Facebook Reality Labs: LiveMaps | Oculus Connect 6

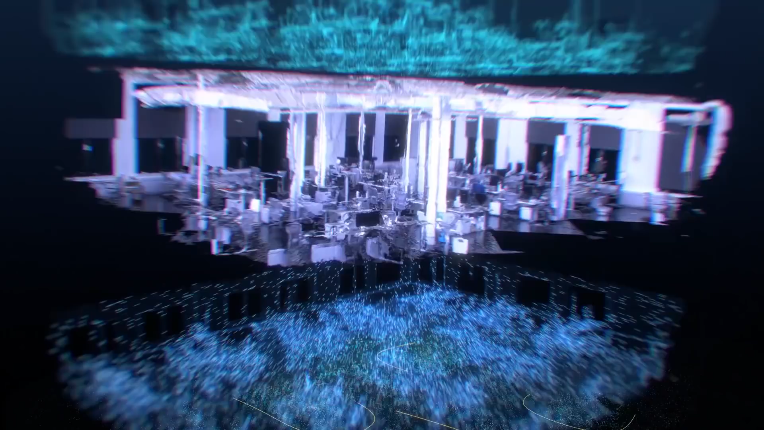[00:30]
Showing where you are in space, recognizing what things look like, and understanding the intrinsic meaning of objects.
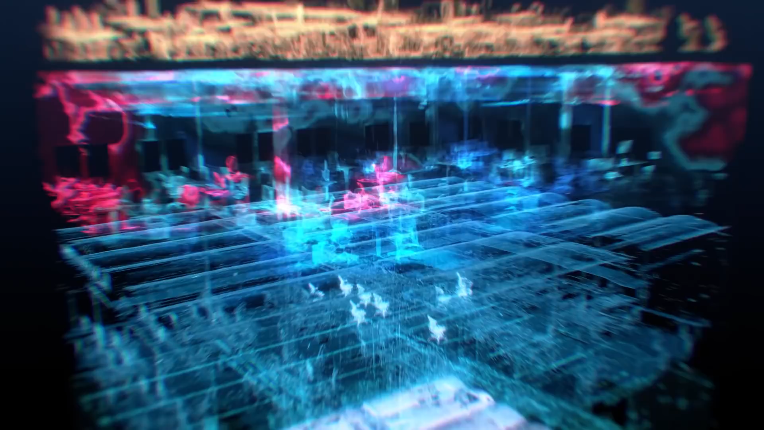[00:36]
Connected devices, like smartphones and AR glasses, will scan the surroundings to create a live dynamic index,
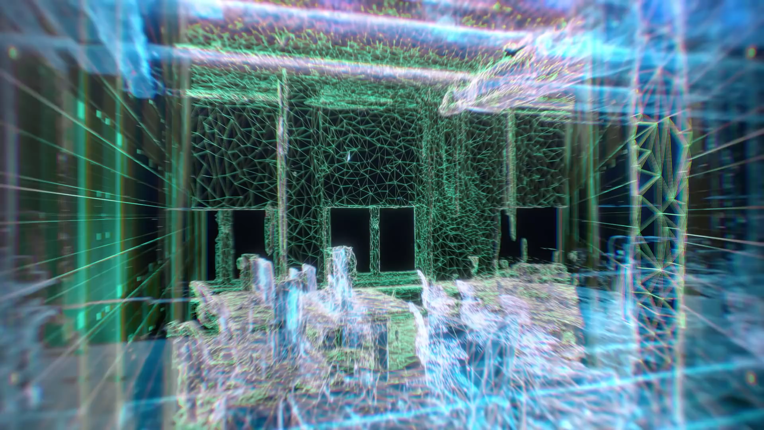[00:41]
amplified by crowdsourced data, allowing the maps to recognize when things have changed and update automatically.